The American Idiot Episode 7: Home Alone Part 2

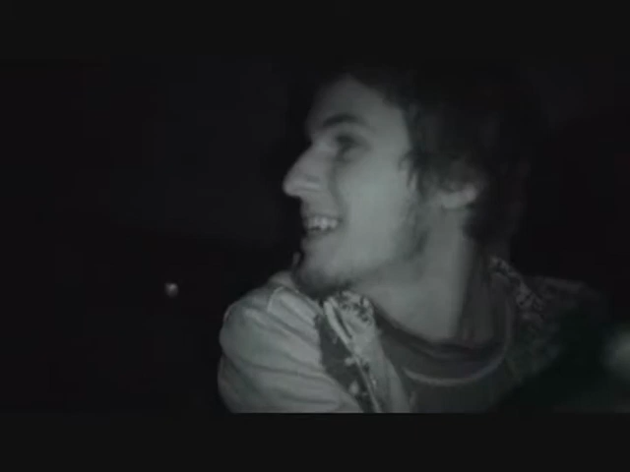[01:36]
So, there it is right there. Haircut and all that. And I am now driving home. So, and it is dark. It's like 11-18. So, I'm just going to cut it off right here. And head on home. So, that way I don't have to worry about the camera or anything like that. Like, in case I hit a deer.